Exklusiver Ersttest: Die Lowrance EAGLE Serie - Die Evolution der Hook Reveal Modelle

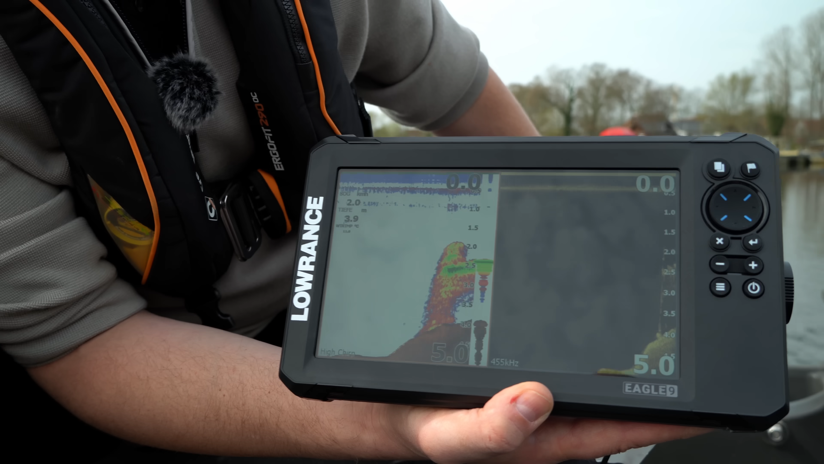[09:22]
Und jetzt achtet bitte mal auf die rechte Seite des Monitors, wie wir jetzt langsam und gleichmäßig über die Plattform hinweg fahren. Jetzt seht ihr, jetzt geht es nach oben und jetzt kommt die Plattform ins Spiel. Und schaut mal da. Oh, das sieht gut aus. Oh, das sieht gut aus.
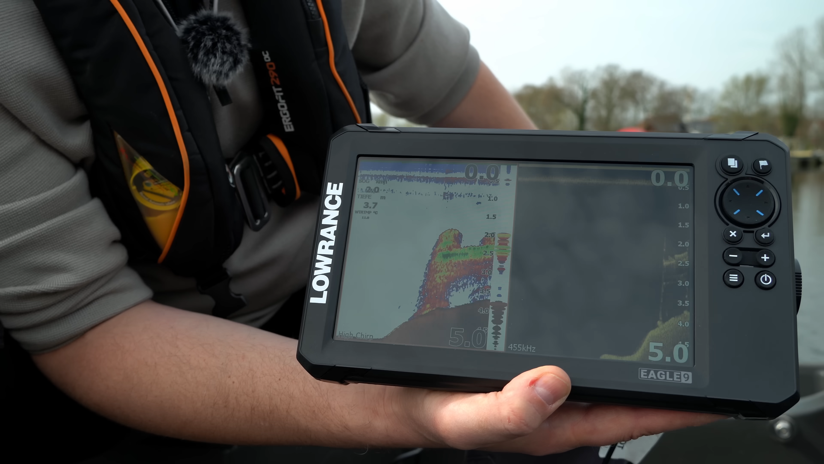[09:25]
Ich glaube, wir haben sie gerade sogar mitgenommen. Und das ist die Plattform. Wir waren sogar einen winzigen Tucken zu schnell.
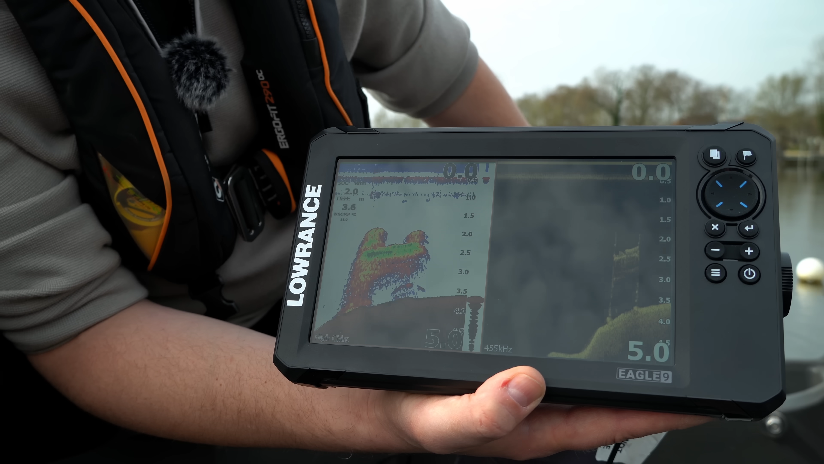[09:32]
Und jetzt stoppe ich mal auf und jetzt schauen wir uns das einfach mal an.
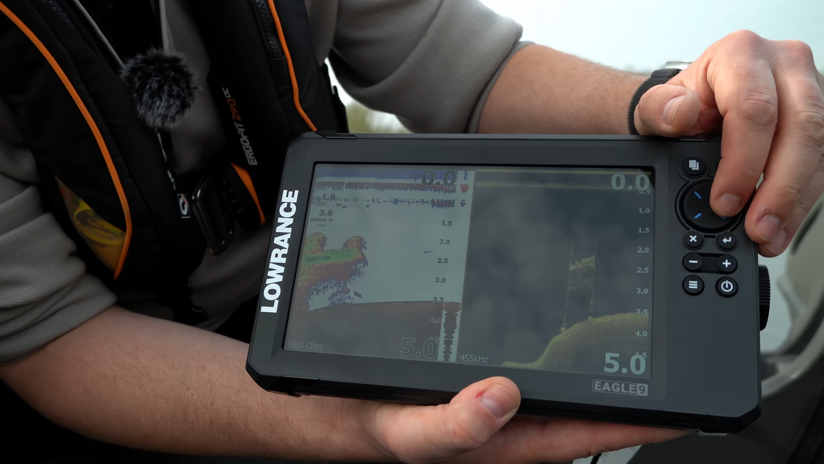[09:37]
Also, wir können das Bild stoppen.
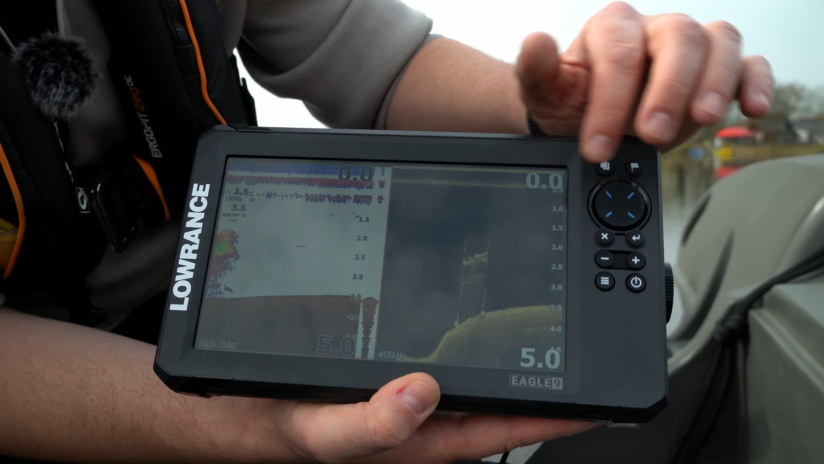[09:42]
Das machen wir jetzt mal nicht. Wir sehen hier die Plattform. Wir sehen diese Gestänge hier. Und hier drauf auf dem 2D dasselbe nochmal, was wir in der ersten Abfahrt hatten. Also, das sieht, wir müssen immer auf die Preisklasse achten.
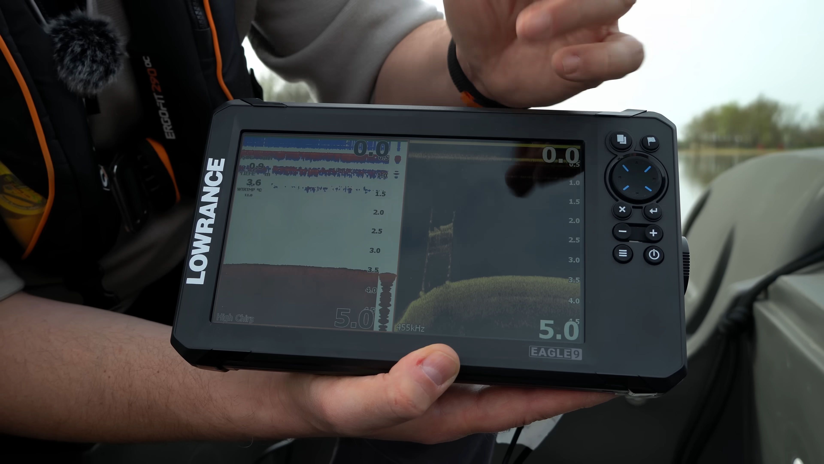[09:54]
Das sind Geräte, die bei 300 bis 700 Euro sind, ist das schon ein sehr, sehr gutes Bild. Ja, dreifach geteilter Monitor. Warum habe ich dreifach geteilten Monitor gemacht? Wir sehen, unten rechts ist wieder das typische 2D, wo wir also die Bodenhärte, Schwimmblase des Fisches erkennen können und Sichel. Wir haben übrigens hier ganz viele Schwebstoffe. Die sieht man hier als langgezogene Linie unten, hier unten. Dann sieht man das hier oben nochmal eingeblendet mit diesem Fish Reveal.
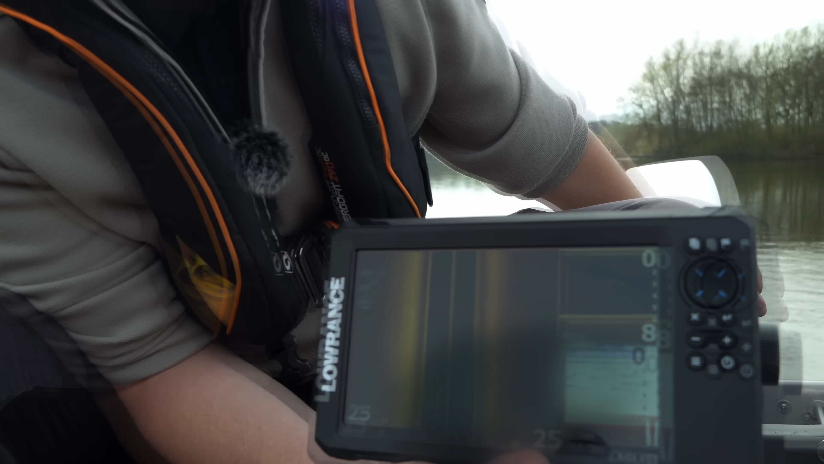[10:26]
Fish Reveal ist ja im Prinzip dieses Einfärben von Fisch und Schwimmblasen. Das funktioniert gut. Und wir sehen hier auf der linken Seite, sehen wir jetzt das Sidescan. Und jetzt mache ich mir mal einen Spaß. Ich fahre jetzt einfach mal ein paar
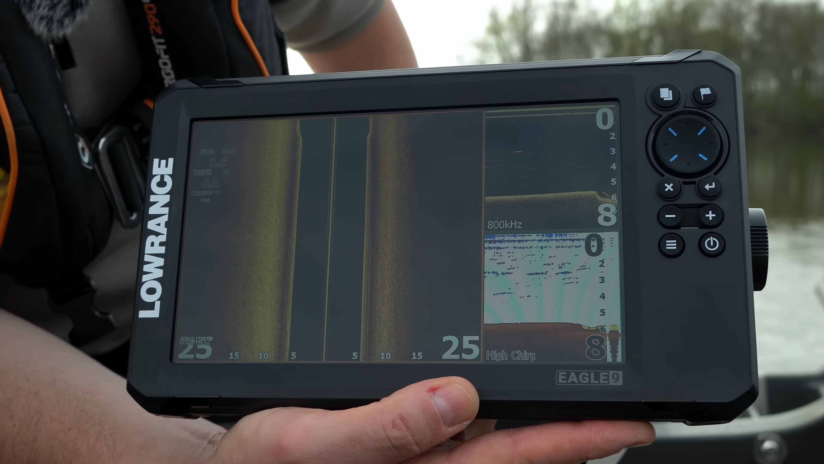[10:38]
Meter entfernt von der Plattform entlang. Und ihr werdet natürlich feststellen, mehrere Probleme. Auf dem 2D und Downscan ist es wahrscheinlich nicht mehr sichtbar. Und das Sidescan spielt natürlich den vollen Vorteil aus. Sidescan bedeutet ja, ihr könnt nahezu unabhängig von der Wassertiefe zur Seite schauen.
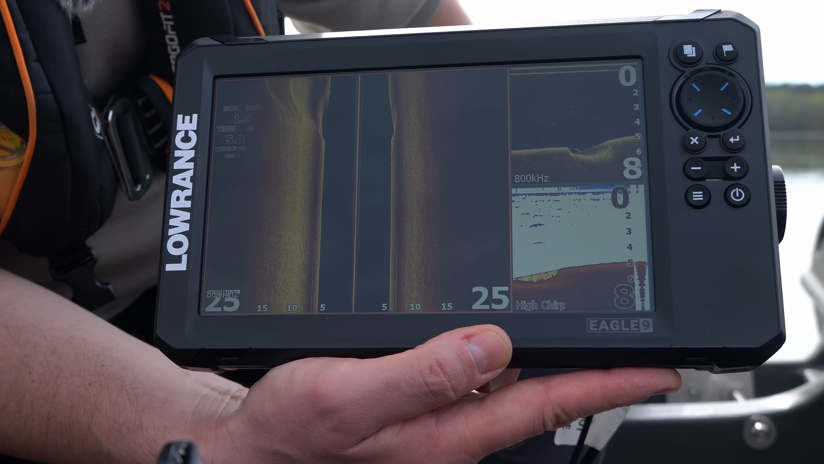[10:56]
Und genau das machen wir jetzt. Wir haben jetzt hier circa 5 Meter Wassertiefe.
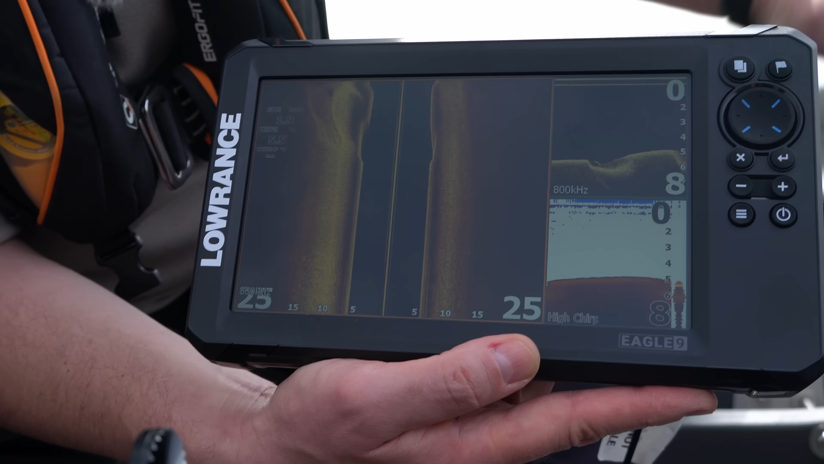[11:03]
Wir fahren jetzt circa 2 kmh. Und wir sind in der Lage, circa 20 Meter nach links und 20 Meter nach rechts zu schauen.
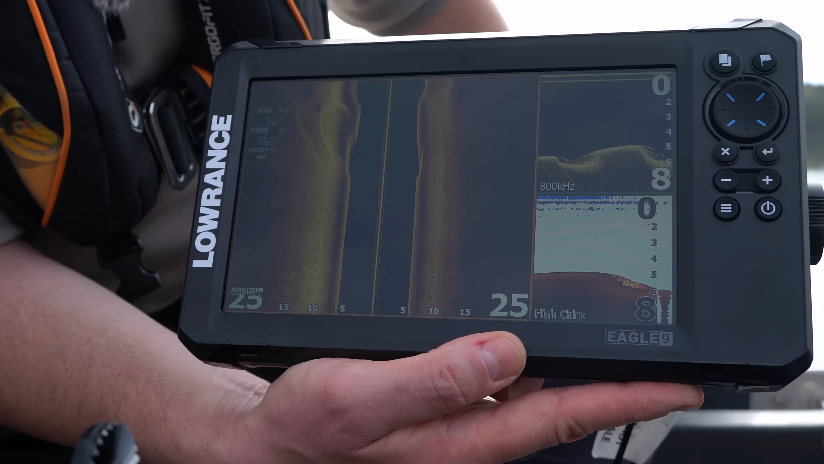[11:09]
Jetzt achtet mal bitte drauf, was jetzt jeden Moment hier auf dieser Seite passiert.
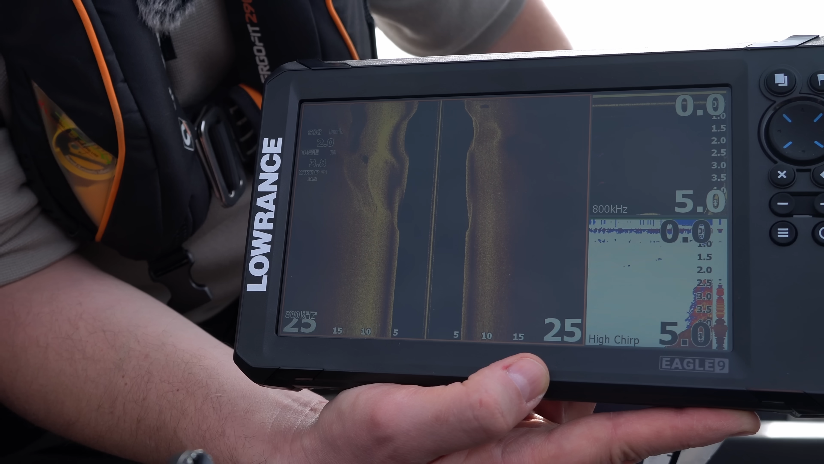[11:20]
Und jetzt kommt Strukturen. Ihr seht hier eine dicke, fette Struktur. Und jetzt müsste hier auf der rechten Seite die Plattform eingeblendet kommen.
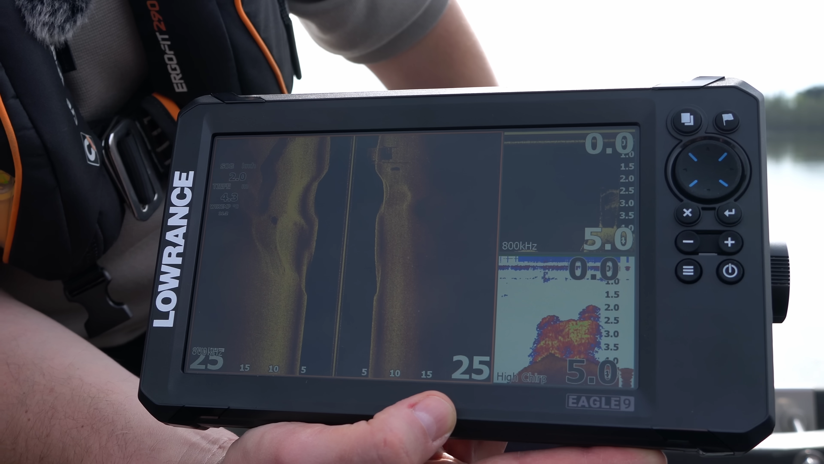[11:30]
Und was man schon erkennen kann, das ist, das sind diese Streben. Daneben liegt, ich glaube, das ist noch der alte Weihnachtsbaum-Einnetzer. Und hier kann man wunderschön die Strukturen erkennen.
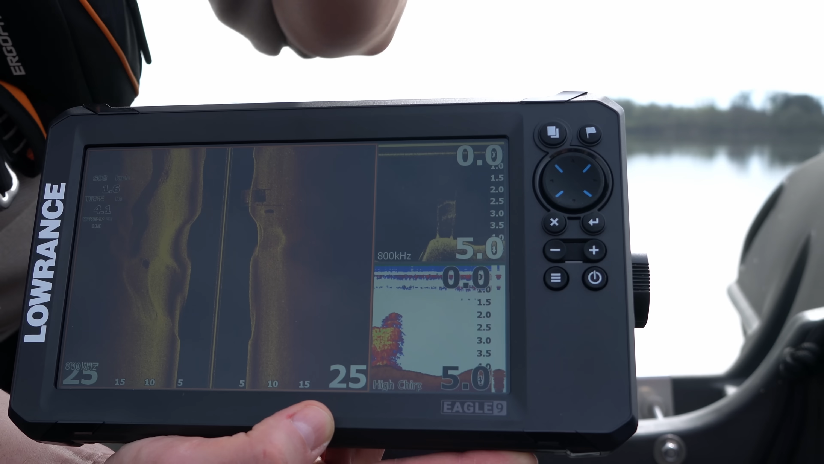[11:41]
Also, was ich feststelle, ist, dass der Kontrast im Vergleich zu der Reveal-Serie ein bisschen besser geworden ist. Wir haben hier eine saubere Darstellung der Strukturen.
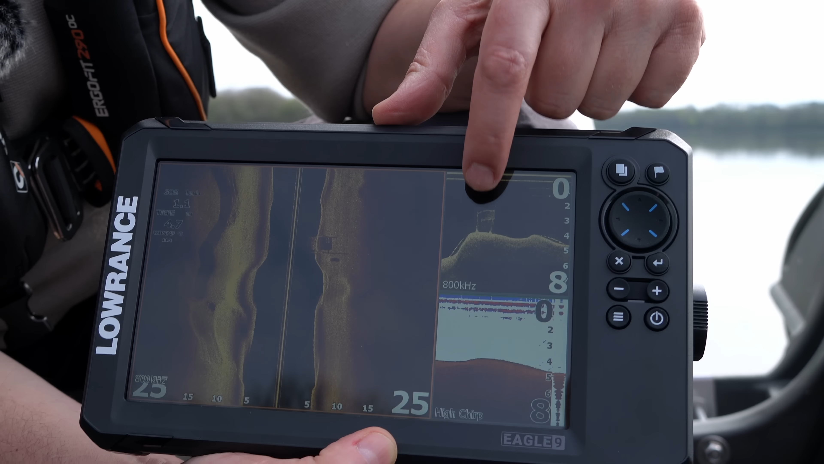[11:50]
Hier sieht man die Plattform unter Wasser. Und ich bleibe dabei, das ist eigentlich immer noch so eine meiner Lieblingseinstellungen, weil man alle Informationen bekommt von dem Gerät, die man haben möchte. Was habe ich jetzt getan? Also, wir haben uns angeguckt. Wir haben das 2D uns angeschaut. Wir haben das Downscan angeschaut mit diesem Fish Reveal. Wir haben die Kombination uns angeschaut mit dem Sidescan. Und jetzt nehmen wir den letzten Schritt. Und das ist das GPS. Und jetzt sieht man hier unsere Bootsposition.